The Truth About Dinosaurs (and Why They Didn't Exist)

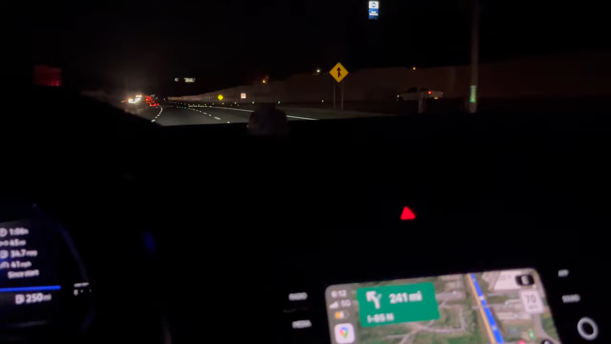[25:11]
70 miles 120 km per hour की speed max limit हो तो मज़ा अलग ही आता है guys अराम से गाडिया चलती है और
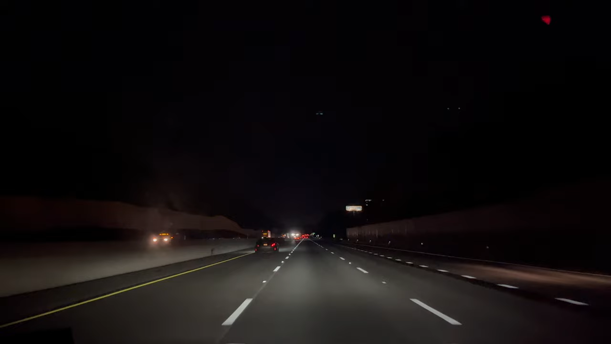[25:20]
बहुत ही अच्छी रोड है मतलब मखल वाली रोड सीथा आप देखो 241